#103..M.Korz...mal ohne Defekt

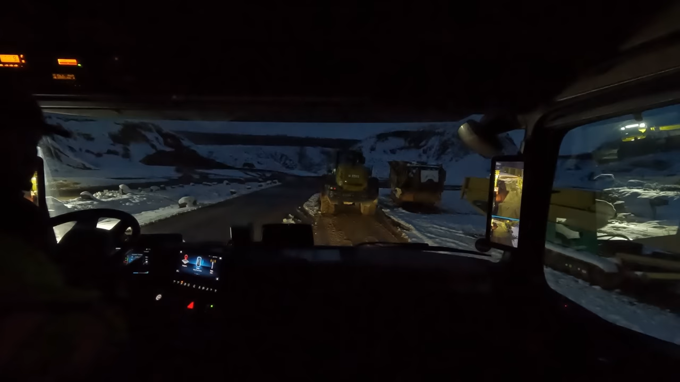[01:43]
Bagger steht hier rechts neben mir, kann man gerade nicht sehen. Ah, ja, so fahre ich hoch nach Sembach. Steht unser 938. Und der geht nach Neustadt raus. Nach Lachen-Speyerdorf, glaube ich, war das.